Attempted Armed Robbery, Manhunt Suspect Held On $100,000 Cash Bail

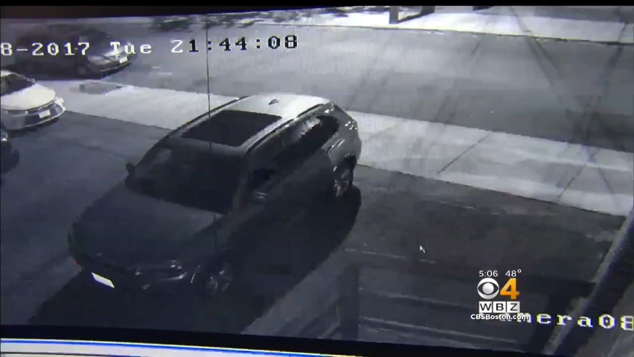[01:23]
OUTSIDE VIDEO SHOWS THE CLERK CHASING HIM TO THE SPOT WHERE POLICE SAY MAZA JUMPED INTO HIS VAN.